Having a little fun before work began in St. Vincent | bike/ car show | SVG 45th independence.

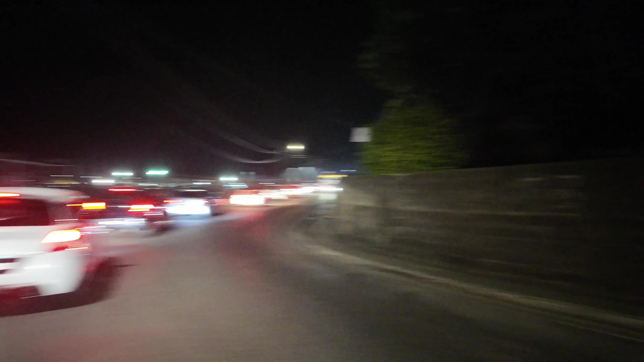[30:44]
It's Independence and several activities taking place.
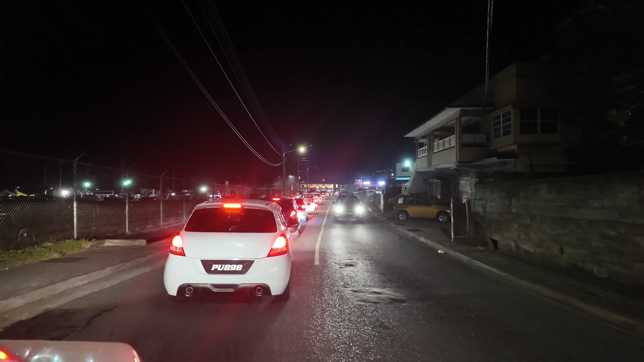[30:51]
The parade, I wanted to go to the parade, guys, but we never make it to the parade. So it's just the bike show. So the bike slash car show. I take in the activities, and that I gonna be going all the way up to 12 o'clock. The time now is 8:12, so a couple more hours before it finish.
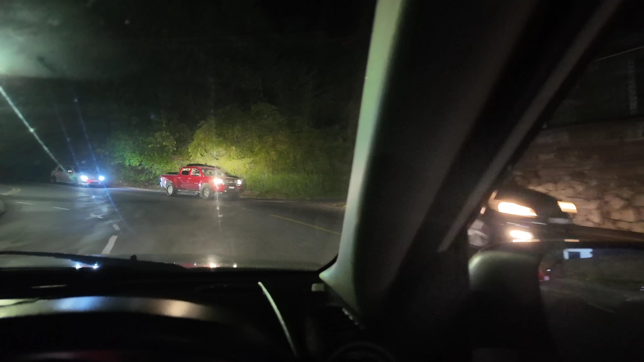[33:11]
I mean, I tell you, so right now over the park, literally jam pack.
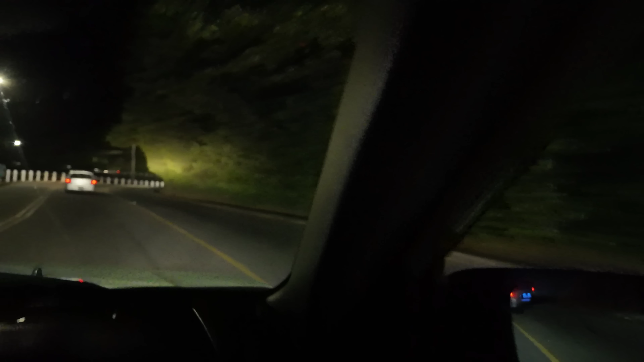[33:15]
People like crazy, you see me?
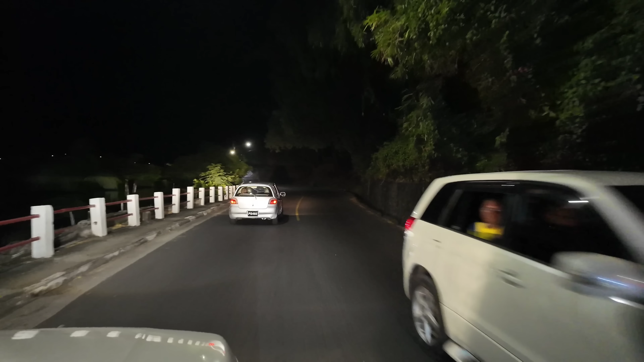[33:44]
be, you know, on the road going home and all of that.
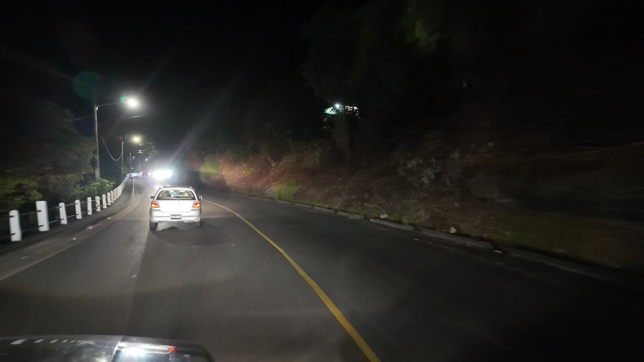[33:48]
So the parade look like it finished because we see a lot of police presence. Coming from the direction.
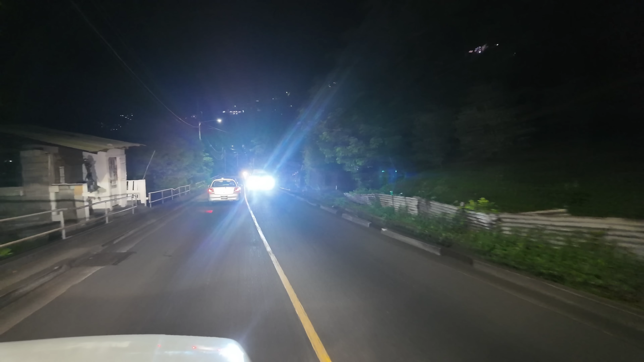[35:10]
Stay tuned until we reach down in town. Boy, people, check in. So we reach
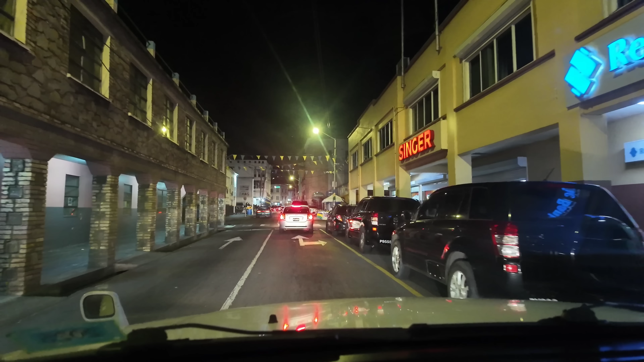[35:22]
the KFC and have left cars in the ramp too.